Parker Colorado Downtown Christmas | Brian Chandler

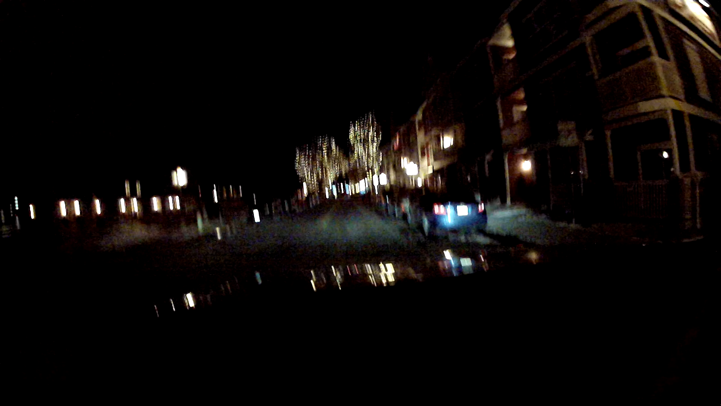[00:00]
Hey everybody, it's Brian Chandler of RE-MAX Alliance in Parker, Colorado. So, this is what it's like in our little town of Parker. It's magical at Christmas time, I have to tell you. I love it.
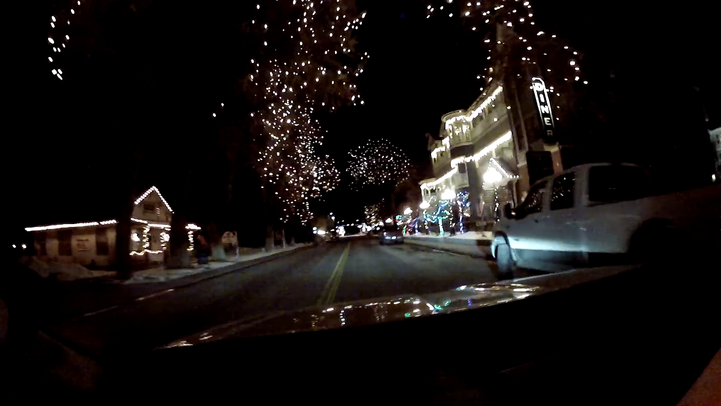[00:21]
Yeah, it's December 17th, almost a week away from the big day. And we're just loving it here, living the good life amidst COVID-19 and
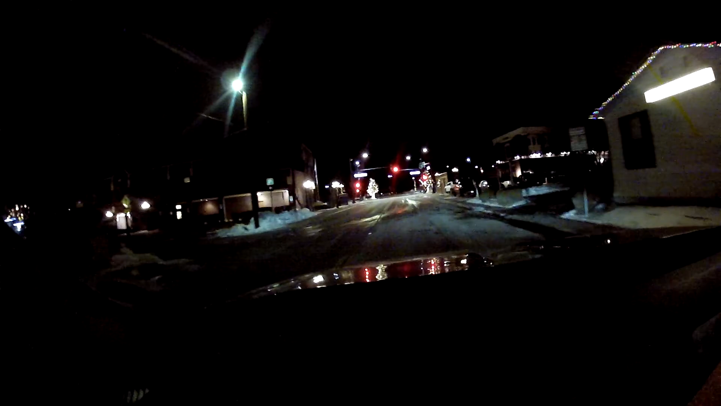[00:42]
the whole other stuff going on right now with lockdowns and such, but I'm making the most of it.
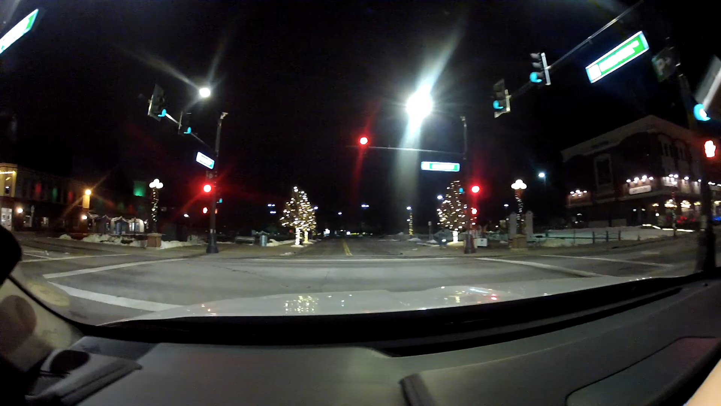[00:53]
We'll come back down this way in just a bit. Those of you who haven't been here before, I can't tell you the big smile I have on my face right now because there's the old school house.
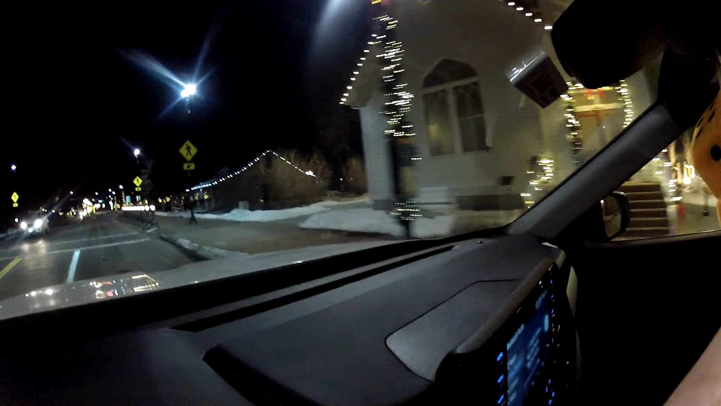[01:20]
Let's hang a U-turn here.
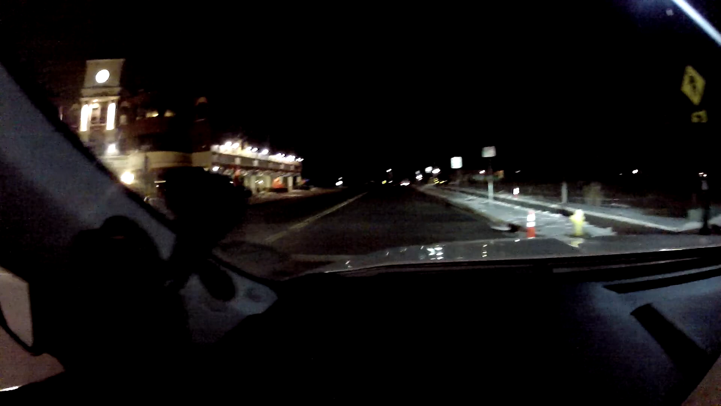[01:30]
All the blow-ups.
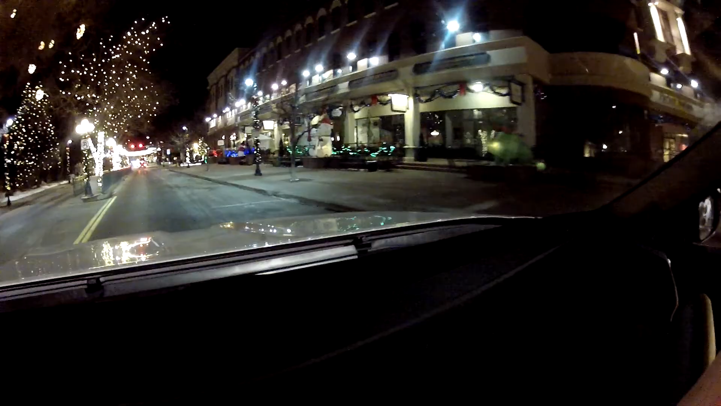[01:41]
So, we're gonna be coming up. We're on Main Street right now. This is our old downtown. There's still some old buildings here way back from the day when we were a Stagecoach stop.
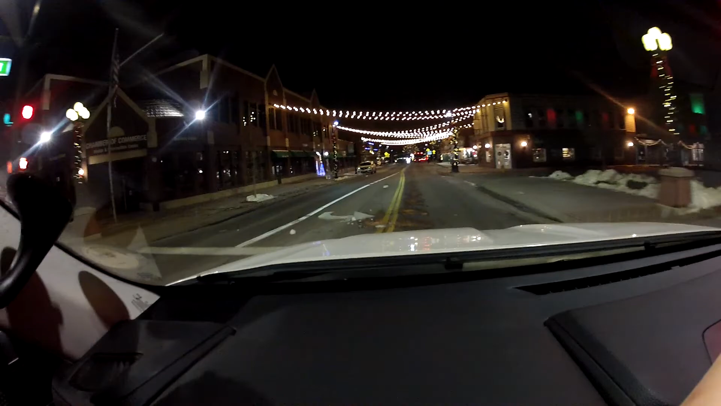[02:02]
This old building right here still has some of the original lumber that was done. Especially in the back on some of the old windows and used to be raised sidewalks. Here we have our own O'Brien Park.
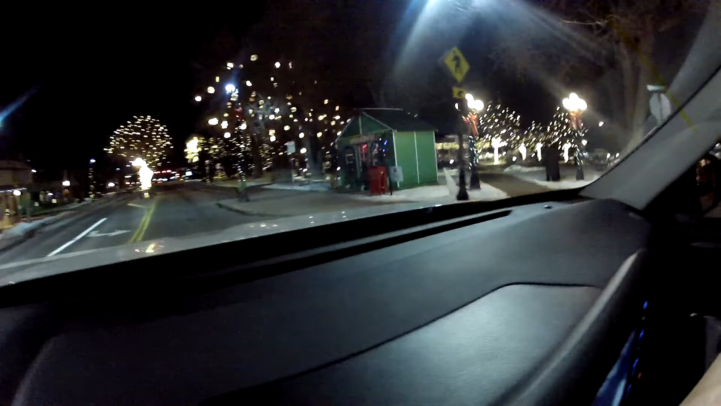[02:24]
And this is where we have our gazebo and tree lighting goes on.